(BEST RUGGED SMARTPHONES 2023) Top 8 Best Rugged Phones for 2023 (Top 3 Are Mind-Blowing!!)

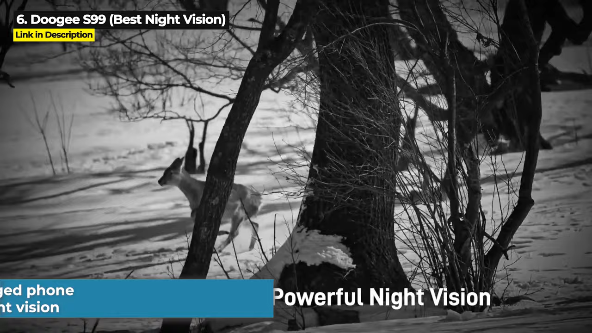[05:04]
Now this is the best night vision rugged phone because it is the world's first rugged phone with a 64 megapixel night vision camera.
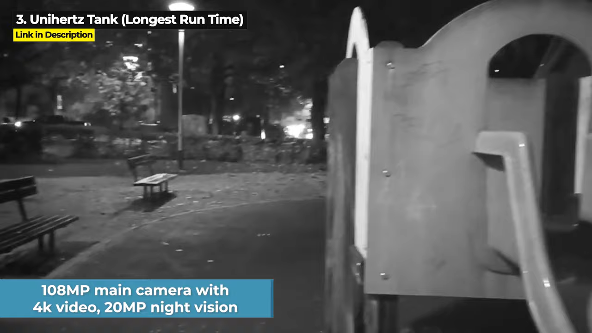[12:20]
plus it's even got a 20MP night vision camera as well.
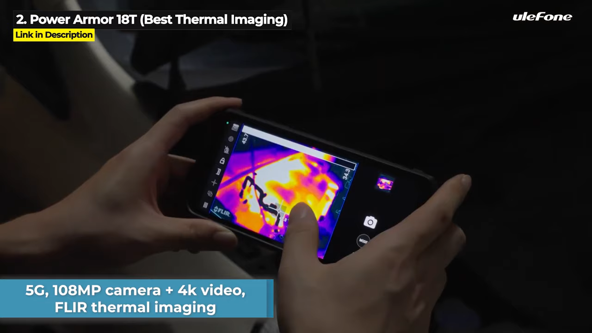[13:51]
and it's got a nice FLIR thermal imaging camera as well.